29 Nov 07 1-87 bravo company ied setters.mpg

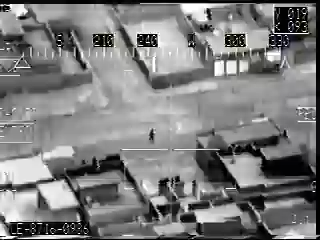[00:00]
We figured it would be more than an hour. Okay, still running. Lots from kind of behind the building right now. Okay, here's the buddies. Hell yeah.
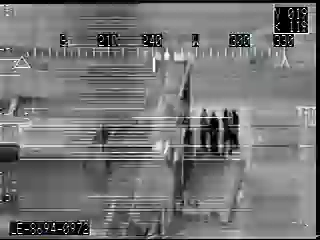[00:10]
And 1-4, this is 2-6. Okay, that might be an RPG. He just met up with four individuals. It looks like one of the individuals has an RPG on his shoulder. And that should be North Bridge Road, basically on the far western side of the city. Yep, that's an RPG. Let's shoot him up. Man, it does definitely look like he has an RPG on his shoulder. Requesting clear brookering forces and permission to engage. 3-5, you copy that?
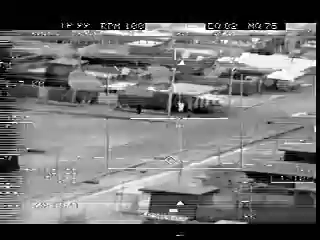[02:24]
Go ahead. Take him. Yeah. Take him. You are clear hot. Over. And Crusader 2-6 will be weapons released. Solid constraints. Go ahead. Roger that. 3-2-1. Go ahead. Glazing. There you go. And we do have Tarvik impact. Should have four UE killed at this time.
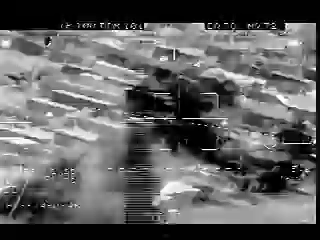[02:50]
Try to get the other guy. Get the RPG. They're running. And now we have three individuals that are now proceeding east down the street. One of them does have an RPG in his hand.
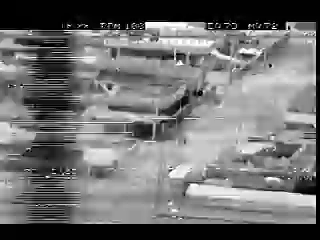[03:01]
And now they'll be proceeding north. Alright, come on. Hey, Seth. Get over here with your...